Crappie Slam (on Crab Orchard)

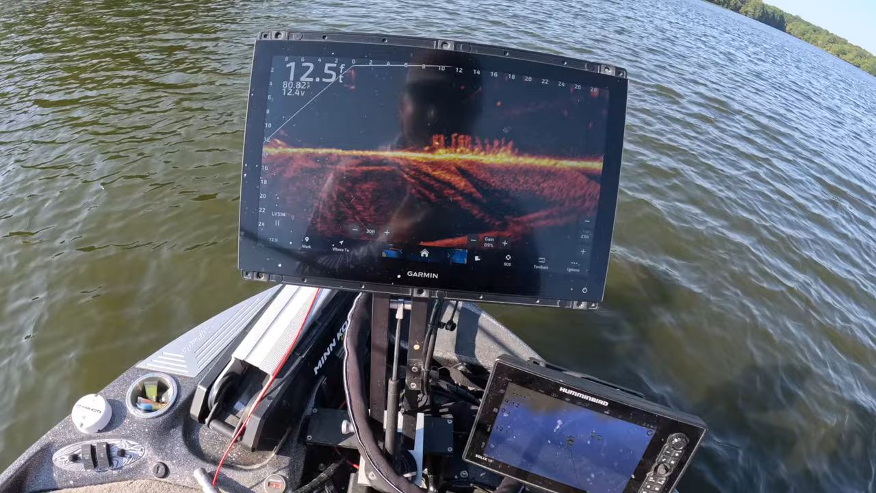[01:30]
now for those that are new to steak beds guys that is a steak bed right there and usually at the bottom you can kind of see some decent marks there's definitely one there a little sitting a little high that they that's where the crappie does hang in
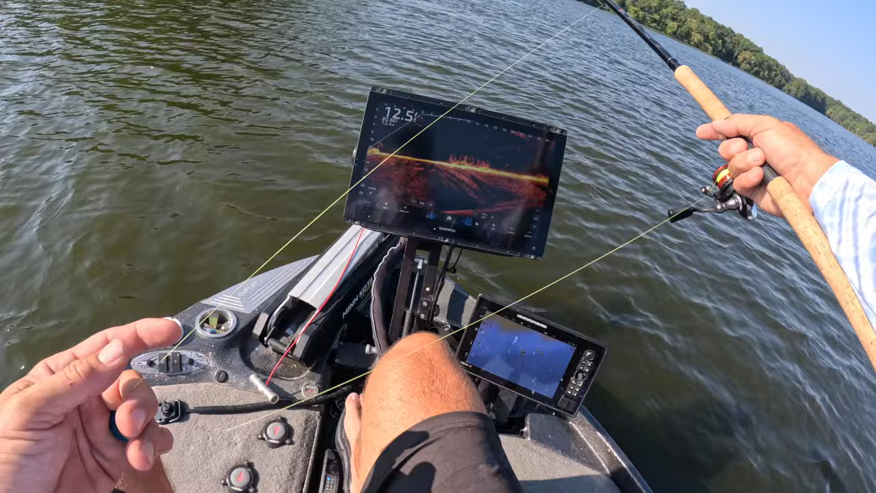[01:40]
and i'll tell you what as the sun even goes up they get more full more full i mean it's a pretty pretty cool thing this is very similar to uh kentucky lake so if you've been to kentucky lake you're looking for steak beds here at crab orchard too now there is some natural structure as well but i gotta tell you there's one right there smaller guy look at him um these steak beds today have been out of this world and again like i said before fishing with this uh